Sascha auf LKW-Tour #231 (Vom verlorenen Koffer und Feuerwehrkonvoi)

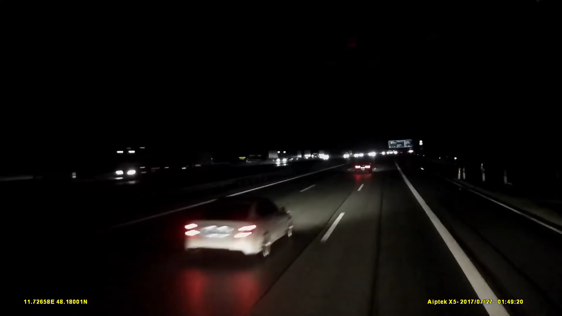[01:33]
suchen. Hier, die ganzen LKW-Fahrer werden jetzt von der Polizei wieder weggeschickt. Die liegen vielleicht schon 3 Stunden im Bett oder was, haben sich da hingestellt und jetzt kommt die Polizei,
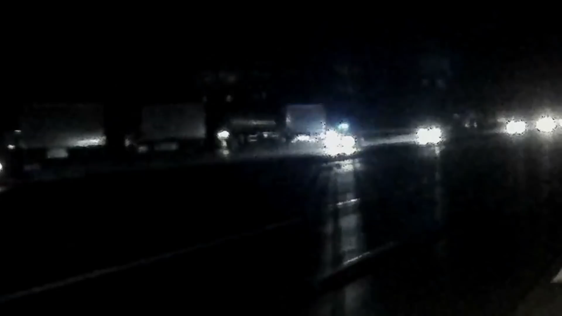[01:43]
klopft sie alle wach und schickt sie weg. Nur wo willst du denn hinfahren jetzt, auf welchen Parkplatz, ne? Aber das ist halt so. Das ist halt so. Es gibt keinen Parkplatz. Es gibt keinen. Die fahren jetzt zur nächsten Raststätte, stellen sich da wieder hinten auf die. 2009 kurz nach Mitternacht schlief ich noch sorglos den Schlaf des Gerechten.